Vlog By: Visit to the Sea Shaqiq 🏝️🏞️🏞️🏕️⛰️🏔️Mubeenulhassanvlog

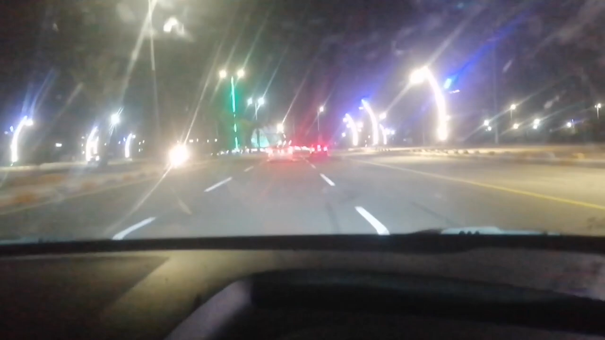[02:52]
अब हम जा रहे हैं समंदर की तरफ यह जी आगे दवायर आएगा तो हम यहां से राइट टर्न लेंगे तो वीवर्स देखें जी यह आपको दिखाते हैं मनाजिर यहां के क्योंकि अभी गाड़ी
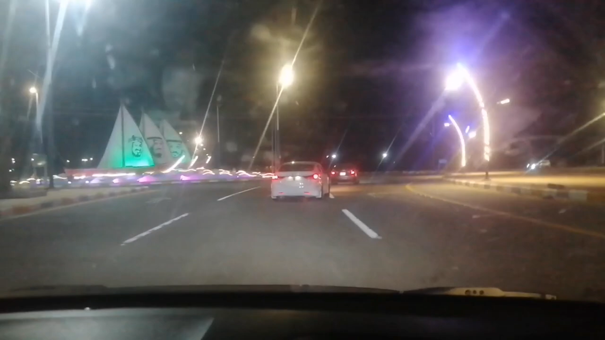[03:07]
की स्क्रीन साफ नहीं है जिसकी वज़े से थोड़ा प्राबलम हो रहा है तो यह जी देखें वीवर्स क्या कमाल का चोक बनाया है यार उन्होंने